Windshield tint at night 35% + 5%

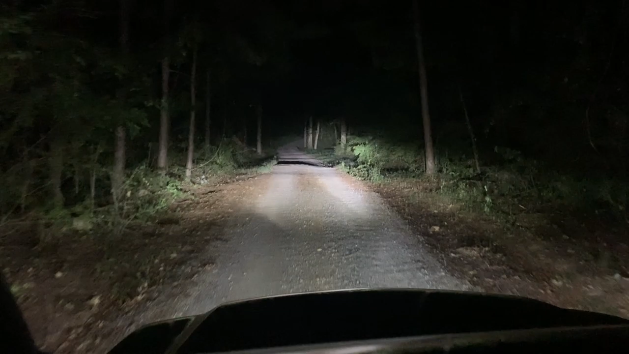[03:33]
all right guys i got y'all out the sunroof so you can see you know no windshield tent and then as soon as we get leveled out i'll drop it inside and you'll get to see drop your comment what you think gonna be bad oh looky there so contrary to everyone that comments saying it's dumb to have windshield tint that you obviously can't see at night
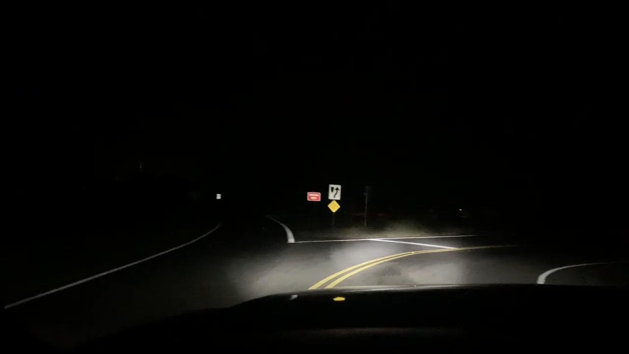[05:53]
pulling up here as you can see the car is there look this way still see the street light
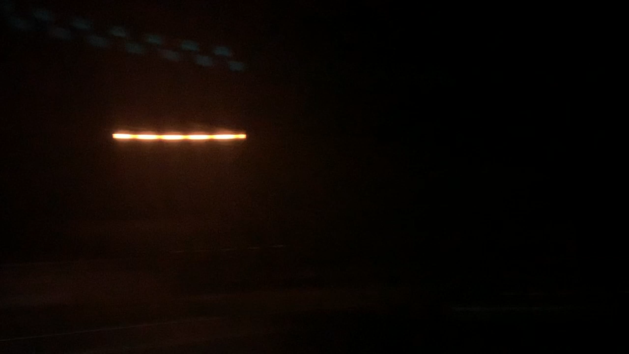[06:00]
and this way got some cars coming those are brights no problem
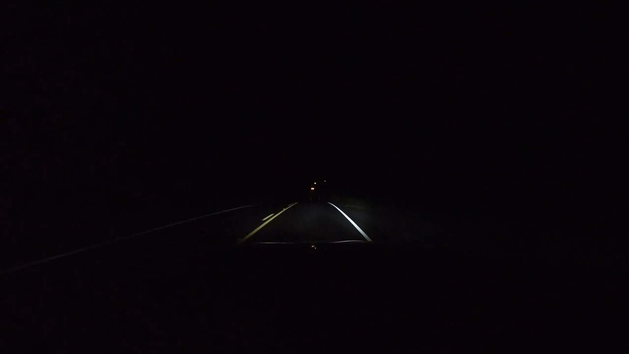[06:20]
the main reason i love it is this right here i can literally stare at these headlights and they don't bother me which i don't know if it's just me like literally you know see that was like a white 2015 and up f-150 i
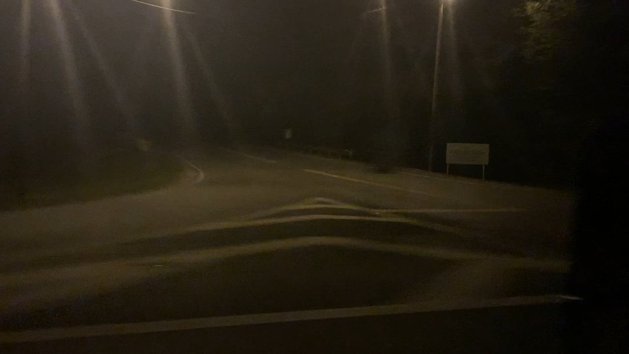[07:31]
look at there five percent you can still see at night as long as there's some external light which like i say if there wasn't any you would be able to see whether it was no 10 or anything it's closed gas stations but i mean as you can see it's absolutely nothing through 35 percent windshield it's you can
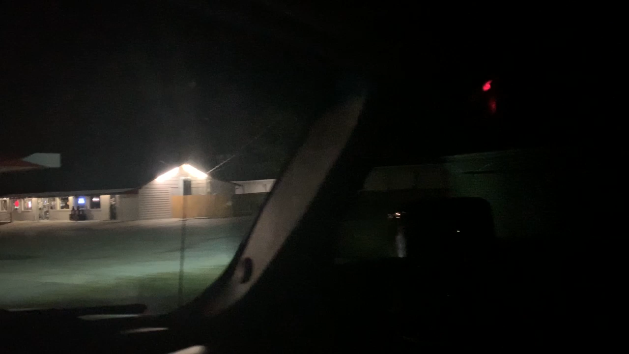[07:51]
completely see you can see through the five percent easily make all of your turns that you're needing i mean it's just unreal some people just have such a false impression
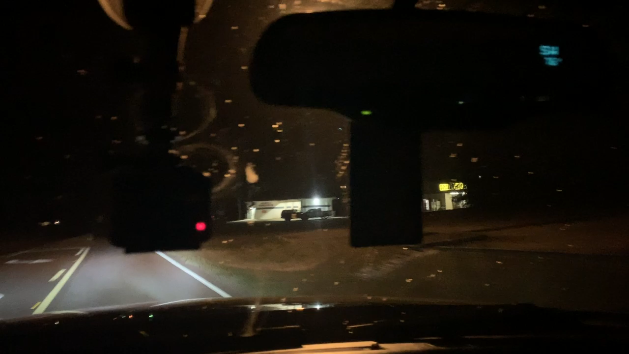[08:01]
of what and what window tint is like on the inside just because it's pitch black on the outside looking in it's just not the case that's just not how tint works so a lot of people spreading a lot of false information about window tint but i mean i get it it's illegal you know there's no getting around that you shouldn't have it on your windshield you're going to get a ticket blah blah blah you know that that's just part of it that's the only risk that's the only downside in my opinion